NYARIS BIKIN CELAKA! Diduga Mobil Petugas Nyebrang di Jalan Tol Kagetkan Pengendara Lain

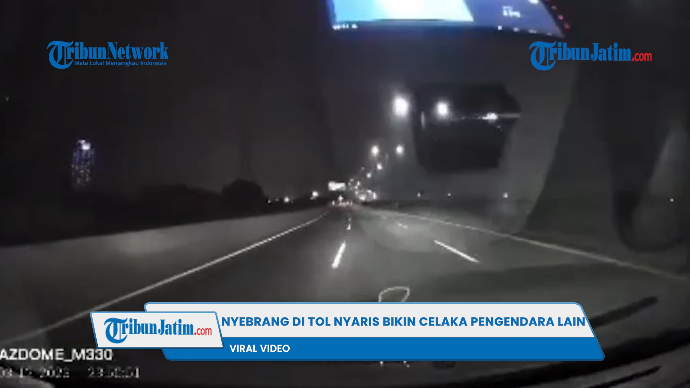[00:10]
Beredar video diduga mobil petugas perbaikan jalan tiba-tiba menyeberang di jalan tol hingga membahayakan pengendara lain. Insiden tersebut terjadi di jalan tol Bandara Arahpriok. Video tersebut diunggah akun Instagram Dashcam Owners Indonesia pada Senin, 13 Maret 2023. Kejadian barusan ditol dari Bandara Arahpriok. Mobil petugas perbaikan jalan tiba-tiba menyeberang dari kiri. Tidak ada aba-aba ataupun penanda kone dan lampu panjang.